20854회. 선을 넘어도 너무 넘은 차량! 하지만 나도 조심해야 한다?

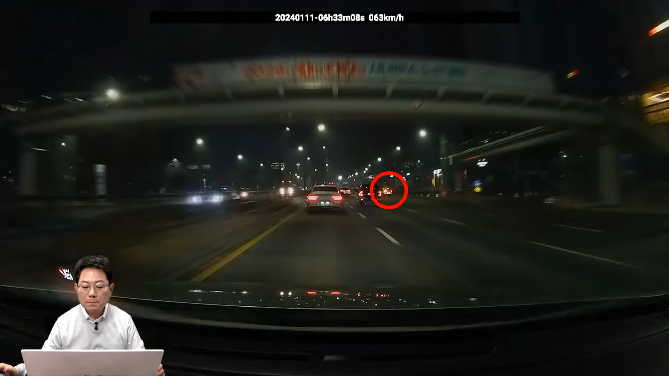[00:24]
그냥 가네? 깜빡이 켜고 다시. 저기서 밀고 들어오더니 안전지대를 밀고 여기서 밀고 들어오니까 이 차가 밀리니까 이 차 또 다시 한번 보겠습니다.